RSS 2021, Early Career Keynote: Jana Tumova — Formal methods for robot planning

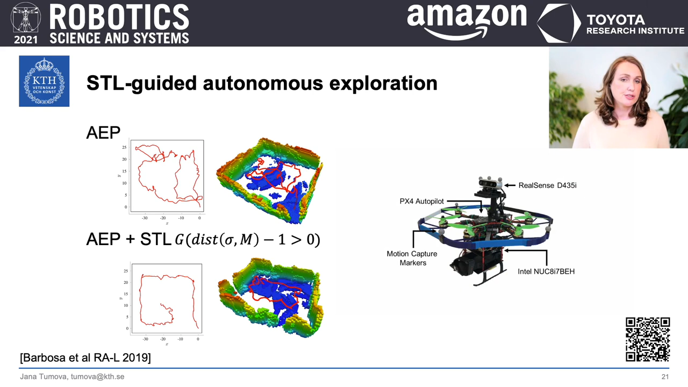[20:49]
And in both cases, we got this interesting side effect that the exploration actually happened faster and sometimes it was even more complete. Now, when you look at the trajectory of the UAV, it's still a little bit wiggly, despite this tragic, despite this specification.